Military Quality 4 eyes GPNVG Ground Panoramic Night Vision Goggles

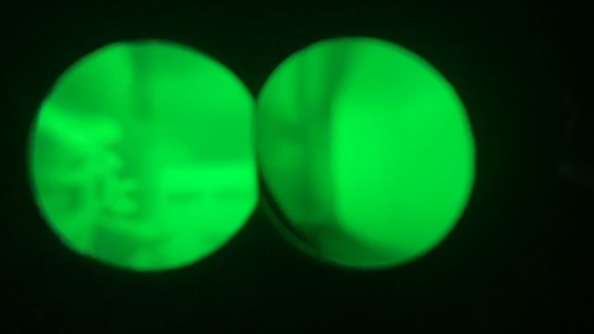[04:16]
we can see it very clear nativision and this side
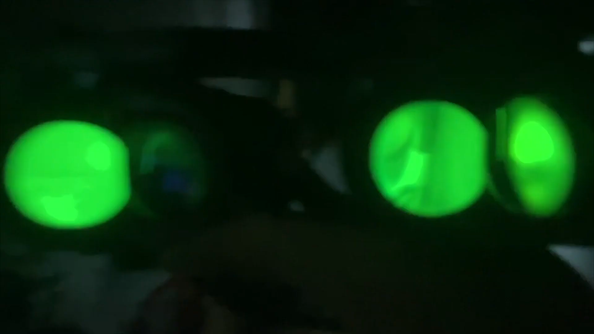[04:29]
together but still can see the performance is very good